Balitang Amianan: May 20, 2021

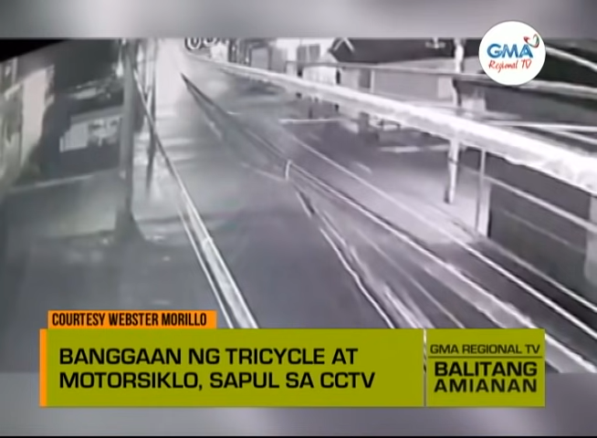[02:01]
Maya-maya pa ang tahimik na kalye na bulabog ng isang aksidente. Makikitang banggaan ng tricycle at motorsiklo sa intersection. Parehong mabilis ang patakbo ng dalawang sasakyan. Ayon sa pulisya, sugatan ng dalawang driver pero nagkaayos na.